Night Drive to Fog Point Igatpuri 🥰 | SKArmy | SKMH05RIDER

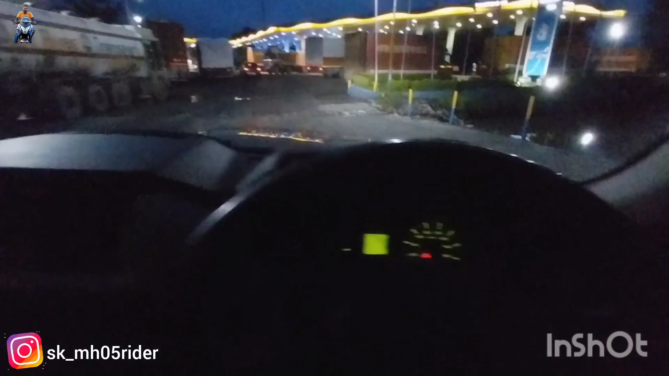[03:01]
एंटर करते हुए पेट्रोल पंप में भारत पेट्रोलियम नियर पड़गा।
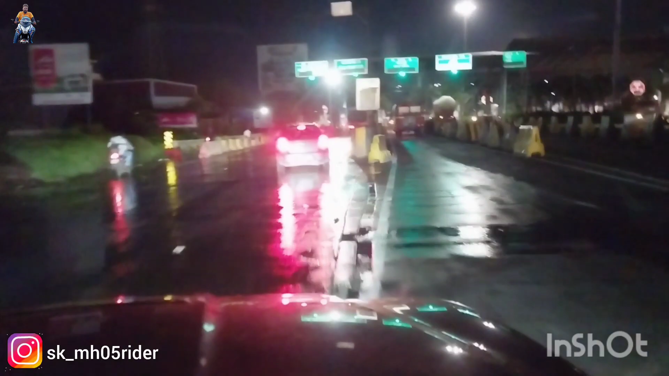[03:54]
पड़गा का टोल टैक्स फीस 135 रुपीज़ वन साइड है, और है हमारा बाजू बाजू में बॉडी बिल्डर बैठा है, ये पेड़ करेगा।
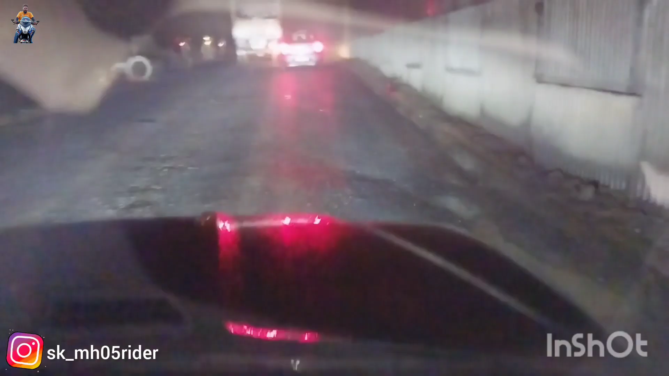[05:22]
तो भाई ऑफ रोडिंग आ गई तगड़ी वाली, बस स्टार्ट होगा कसारा घाट।
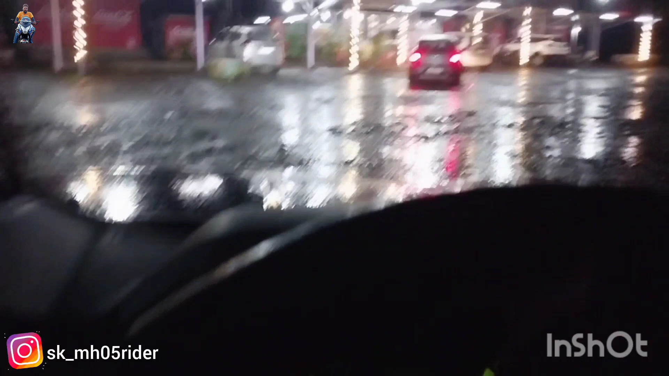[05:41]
फाइनली आ गए अभी एक और टी ब्रेक के लिए कसारा घाट के पहले ही।
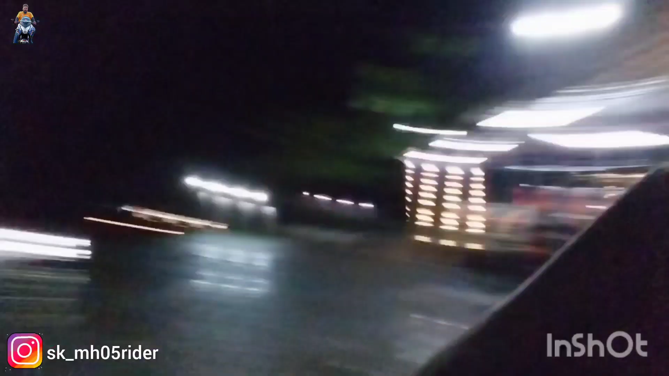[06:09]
साई पार्क पे रुके हैं, जो कि चाय वगैरह पीने के लिए चाय ब्रेक एक और ले ली,
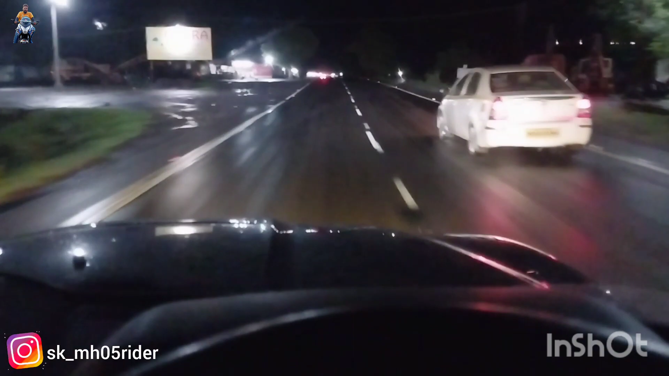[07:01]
इसके लिए अभी नहीं, आराम आराम से चलेंगे। तो फिर क्या बोलते हैं, आराम से चलना ना। चलो काली काली फोटो आ रही से
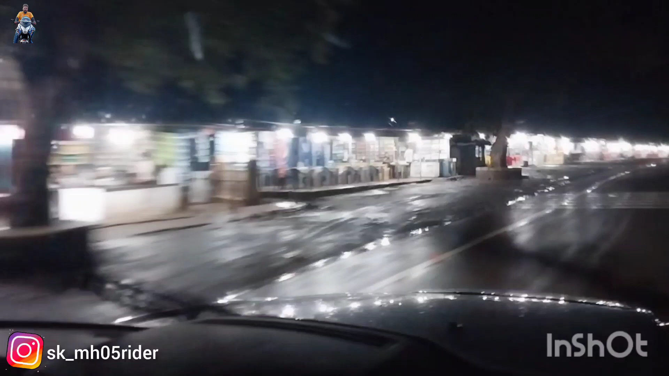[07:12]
सब होटल वगैरह यहाँ पे ढाबे, चाय
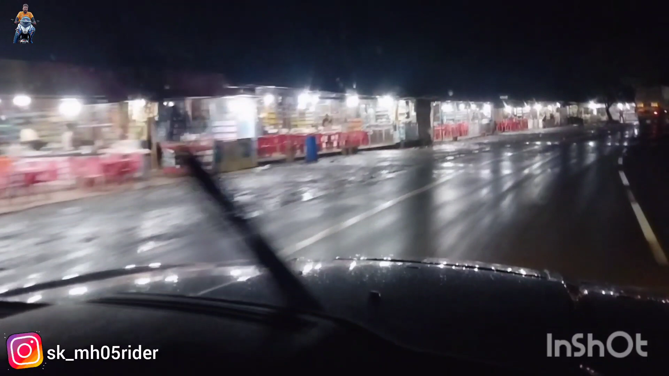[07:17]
पकौड़ा बिस्किट जो चाहिए यहाँ पे मिल जाएगा, ऑमलेट ब्रेड अंडा सब। और ये यहाँ से स्टार्ट हो गया कसारा घाट, देखो मैंने लाइट भी फुल कर दी, सब चढ़ रहे हैं हम लोग घाट। चलो जब तक आप सिनेमैटिक चेक करो।
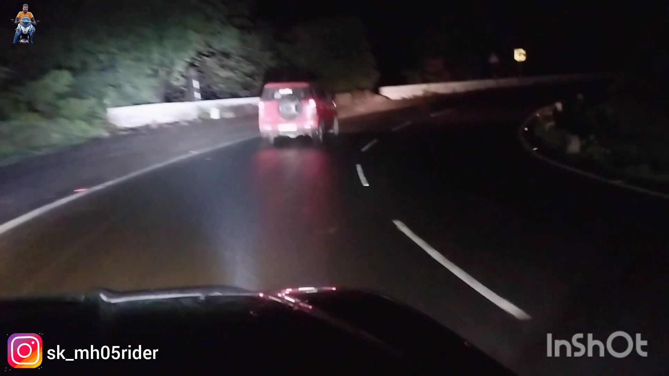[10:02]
चालू हो गई फॉग, यहाँ पे फॉग सिटी आ गई। अब ये हम लोग कसारा घाट चढ़ चुके ऊपर, लगभग इगतपुरी के आसपास हैं।